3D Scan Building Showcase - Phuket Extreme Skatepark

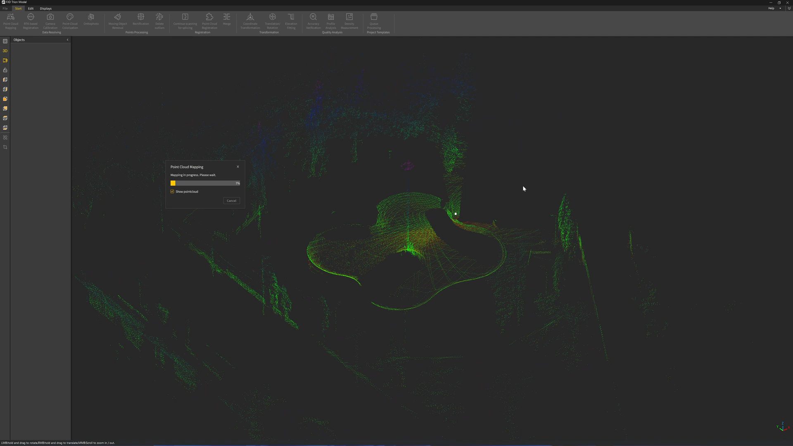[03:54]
I bring the scan data from the phone and export to the computer, PC computer, and then map the port cloud,
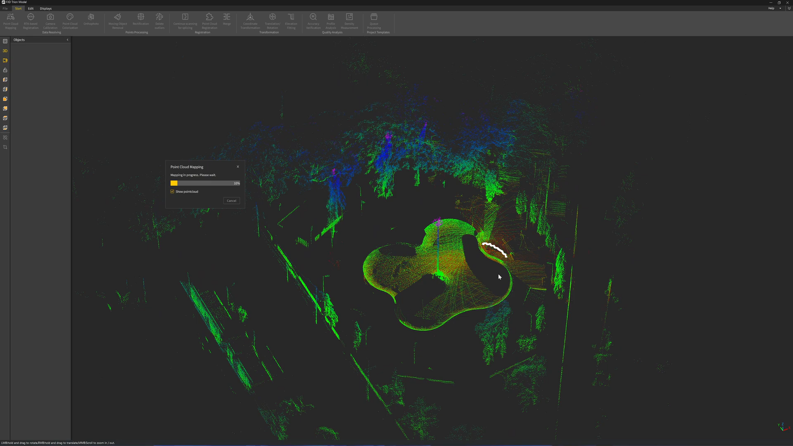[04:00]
which takes around the same time as the scanning, about 13-14 minutes.
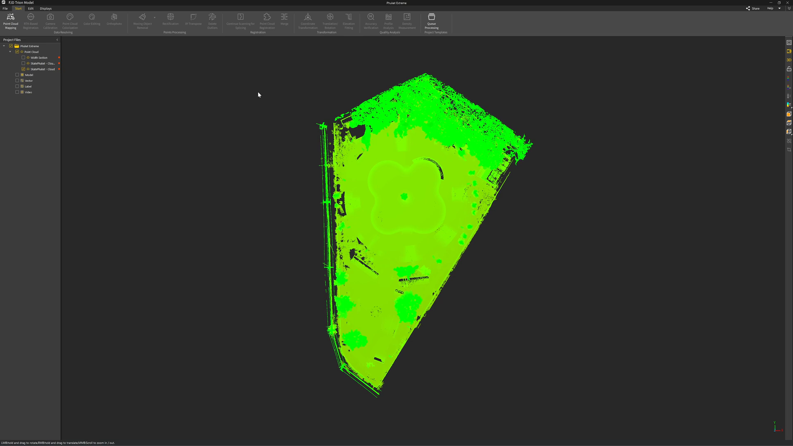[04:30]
This is the new version of the scanner software. FJD Trion models version 200 this is a regular view of the point clouds
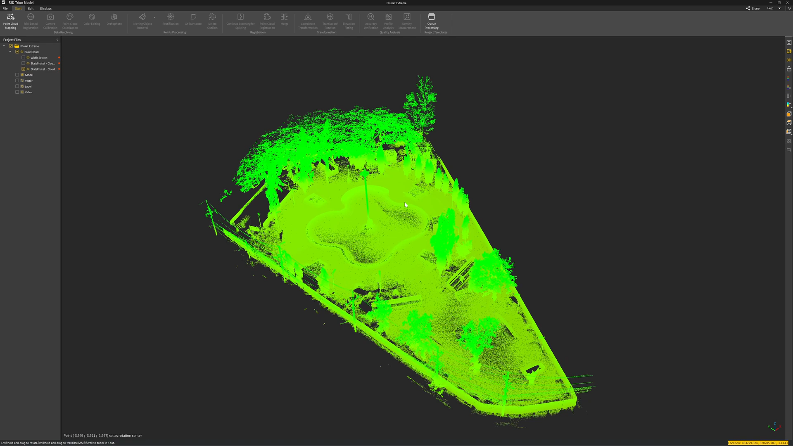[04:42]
it has a new display mode which is X-lay
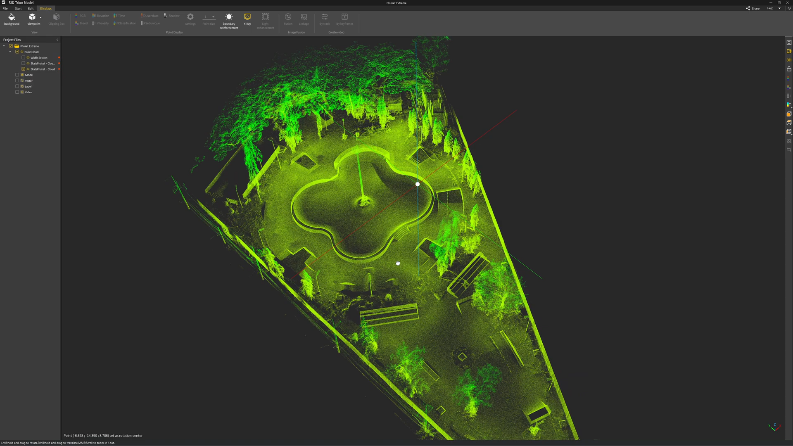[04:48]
so you can see here that it's very sharp
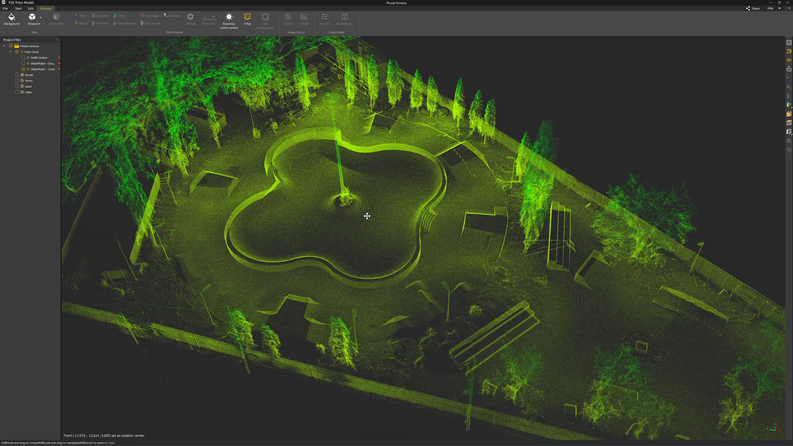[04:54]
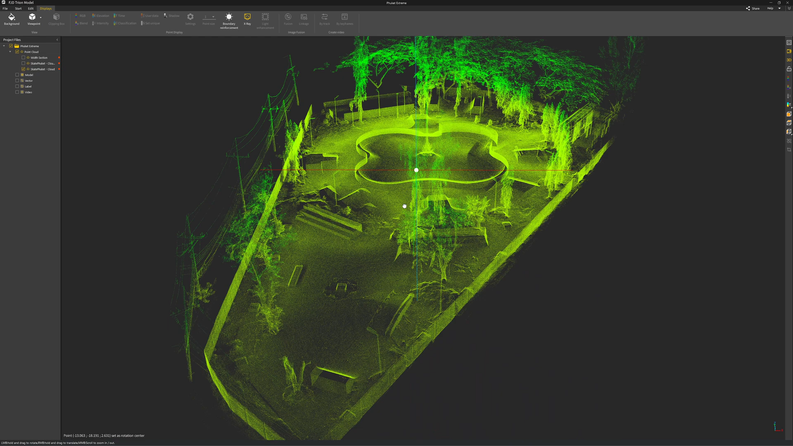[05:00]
the alignment of the point cloud is related to the
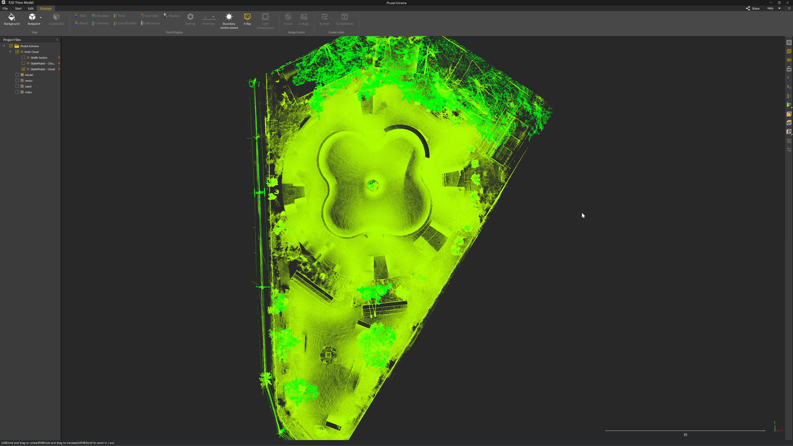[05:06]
north and south so the y-axis is the north
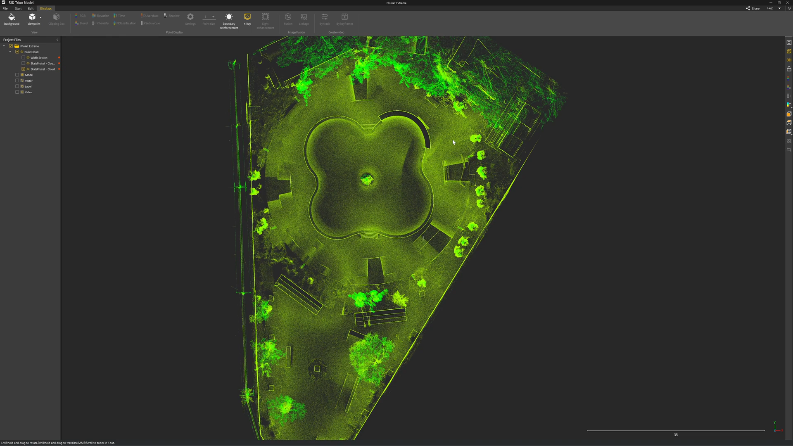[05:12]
on the point here for example I will
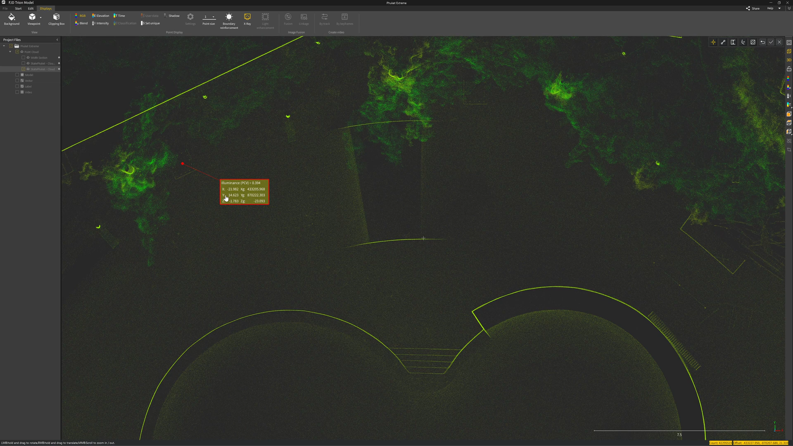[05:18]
also get the XY coordinates and also the global coordinates XG YG and ZG this
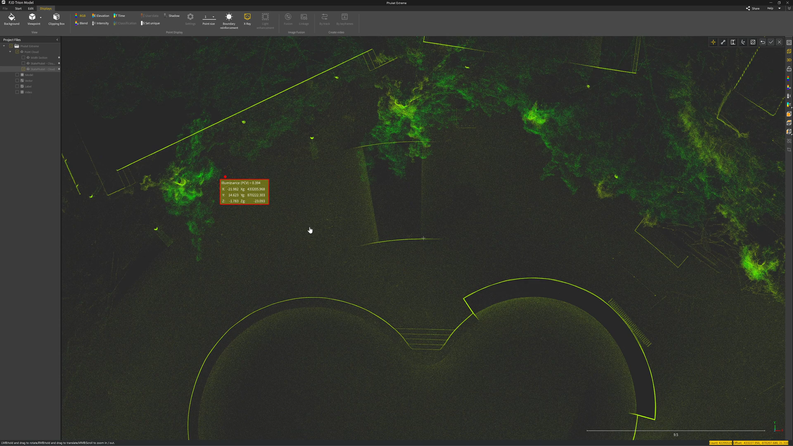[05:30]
is the GPS coordinate there's some other new features here is the clipping box
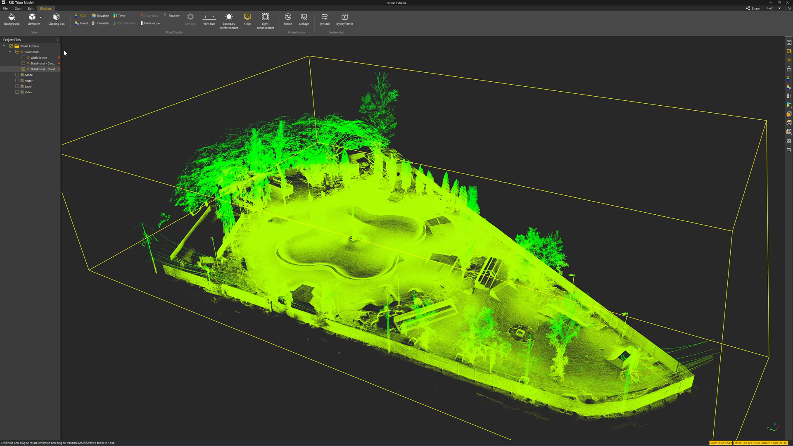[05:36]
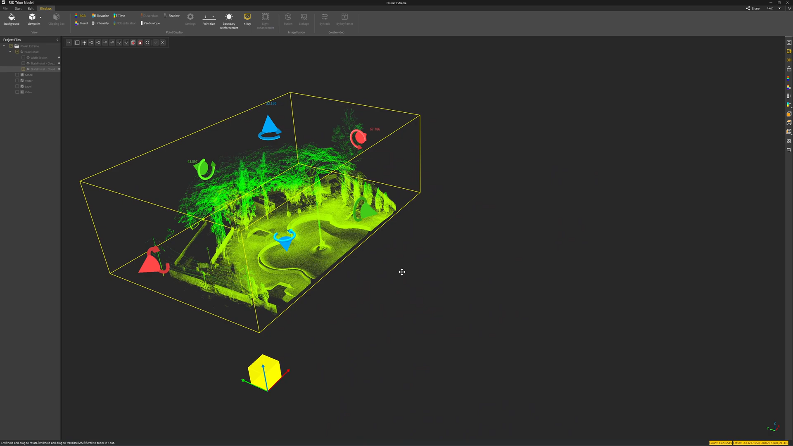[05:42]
clipping box now work much better I also can do some measurement when the clipping box is on for example I want to measure the height
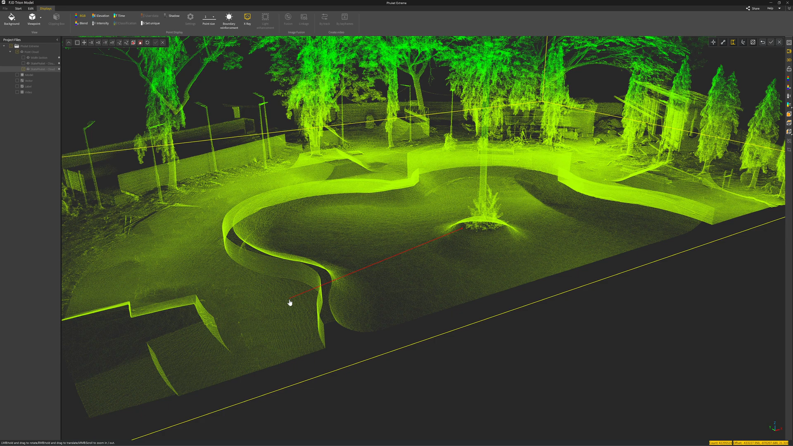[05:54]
here is 0.88 it's very easy
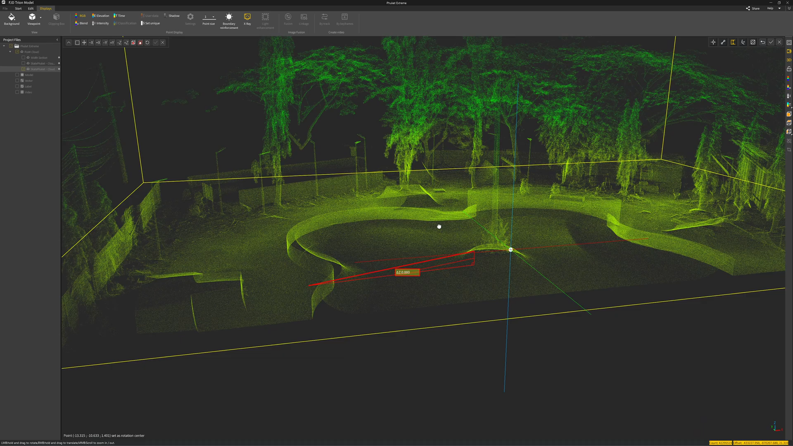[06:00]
I also can check the distance
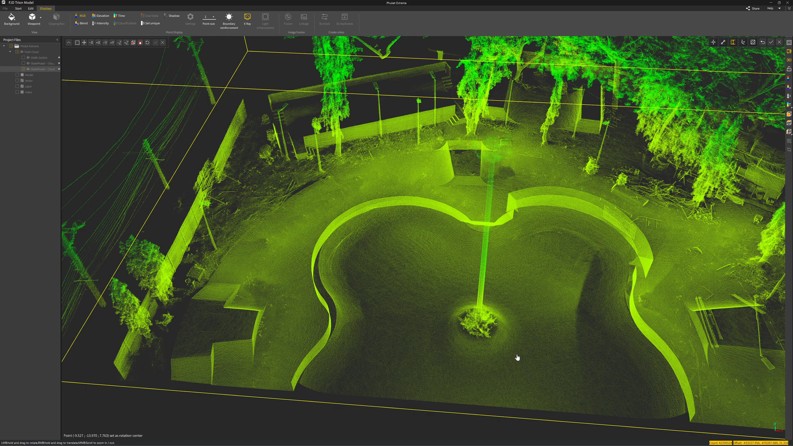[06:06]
for example from this footing
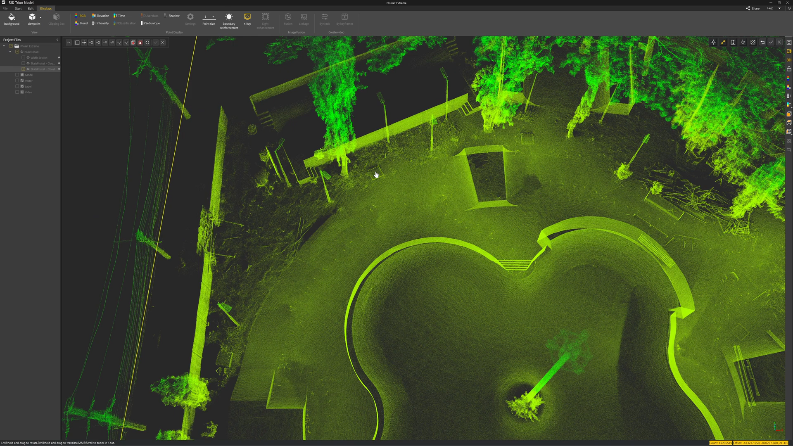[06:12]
to this footing 13.08 meters the quality of the point clouds when after mapping it's
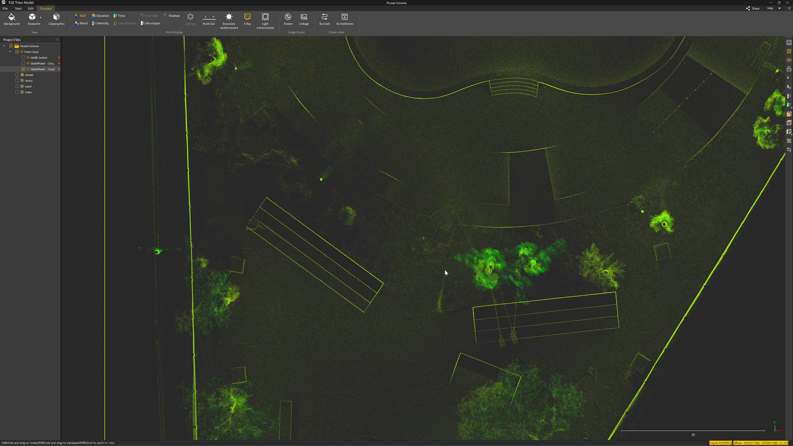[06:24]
very sharp the wall line is very thin
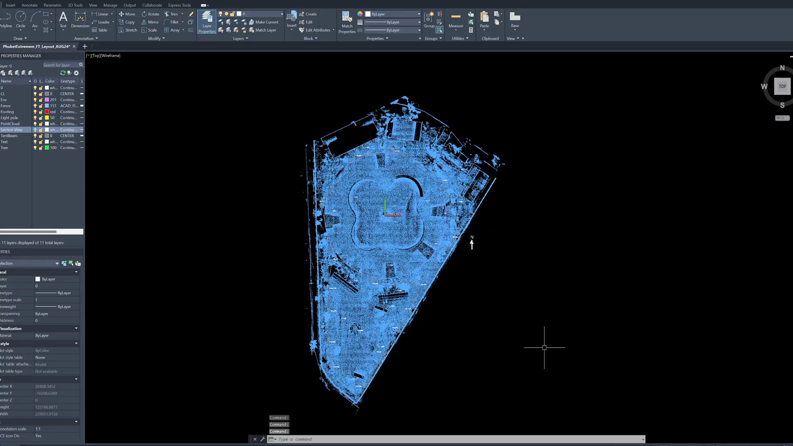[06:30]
okay let's take a look in the cat software it's AutoCAD
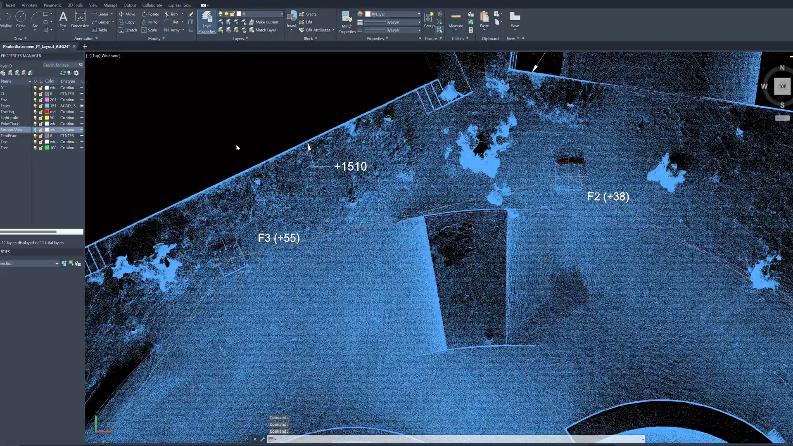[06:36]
I import the point clouds and then I trace the location of
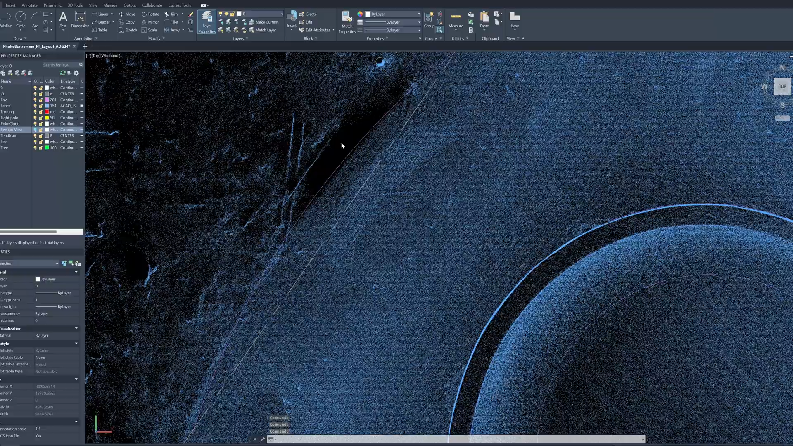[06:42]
the footings which is very easy I
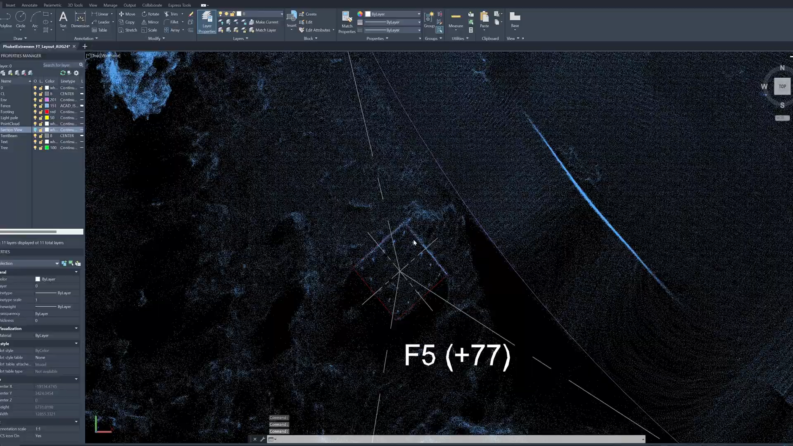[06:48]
can get all the orientation of the footings all 18 footings
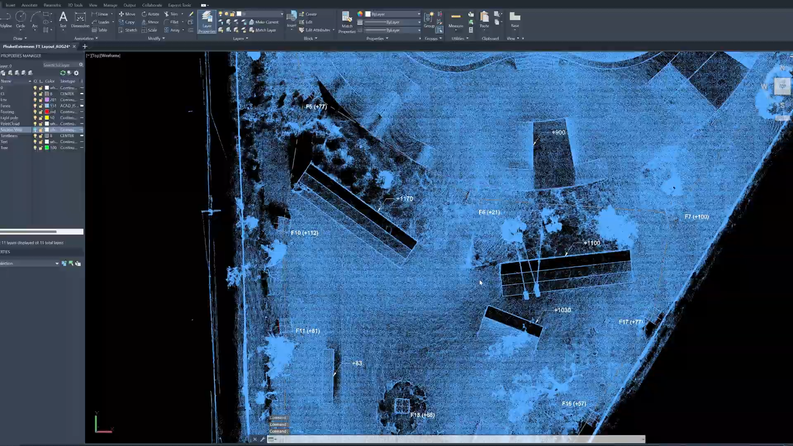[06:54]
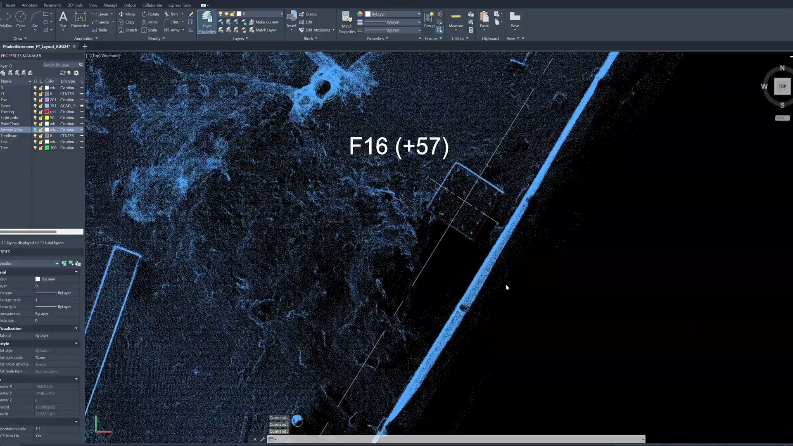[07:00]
this is required for the design of the
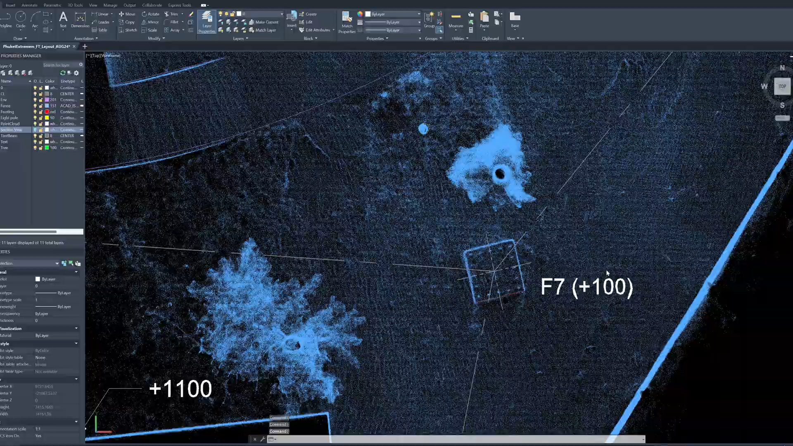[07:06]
tensile structure all this area if I turn
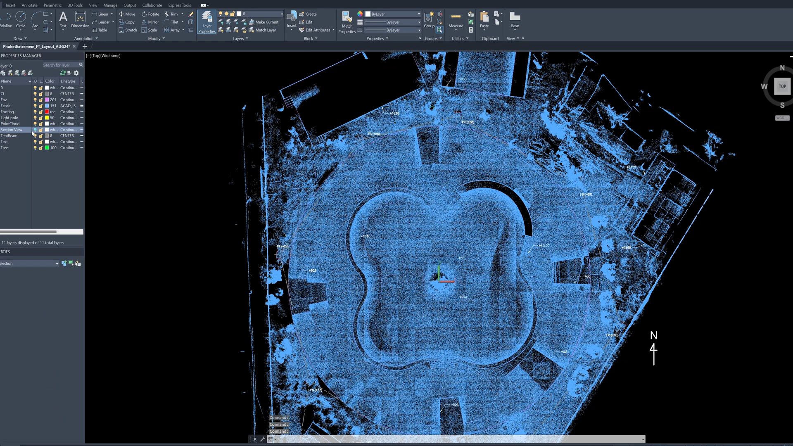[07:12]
off the here the point clouds I can get the plan